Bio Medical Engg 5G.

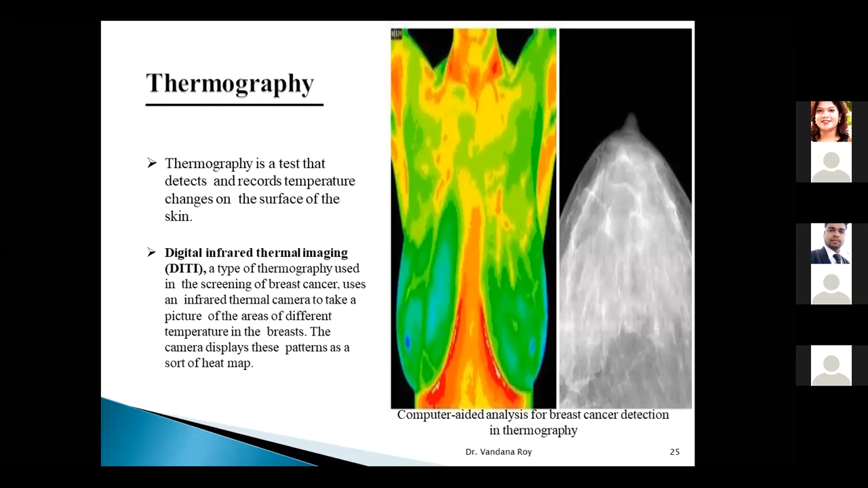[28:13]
you can see here in a blue circle, in a very beginning stage, it will diagnose, and so that it will means cure in a very early stage and take a rest for the patient from a very severe pain which they have to use while cancer treatment. 4G